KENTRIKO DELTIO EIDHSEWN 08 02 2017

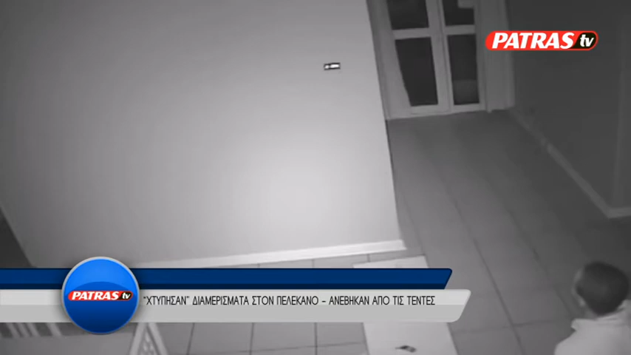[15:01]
Σε μπαλκόνια του δευτέρου και τρίτου ορόφου αναρχήθηκαν χθες το βράδυ διαρρήκτες, οι οποίοι εισέβαλαν σε τουλάχιστον δύο διαμερίσματα στην ευρύτερη περιοχή του Πελεκάνου. Οι διαρρήκτες έφτασαν στους στόχους τους χρησιμοποιώντας ως εργαλείο αναρρίχησης τις τέντες των σπιτιών. Στο στόχαστρό τους βρέθηκε το σπίτι μιας γυναίκας αστυνομικού, η οποία υπηρετεί στην αστυνομική διεύθυνση Αχαΐας, από το οποίο κατάφεραν και αφαίρεσαν διάφορα πολύτιμα αντικείμενα. Κατάμεστη αίθουσα έγκλειγε την κοπή πίτας της Λέσχης Αρχιμαγείρων.